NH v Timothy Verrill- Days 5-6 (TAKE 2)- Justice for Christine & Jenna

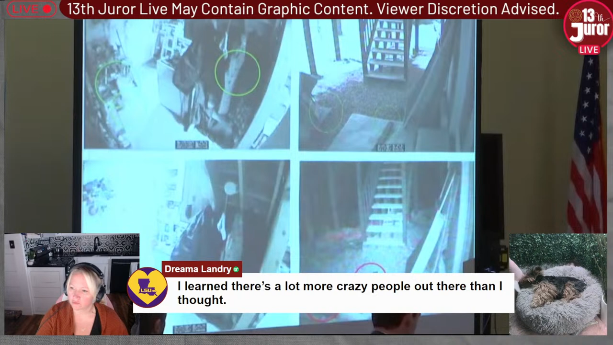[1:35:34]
on the screen is a slide the jurors have seen before state's exhibit 37 looking at the two photos on the left one here and the one here do you see that propane canister in either one of these photographs in the lower one with the red circle going back to the photo that we just saw what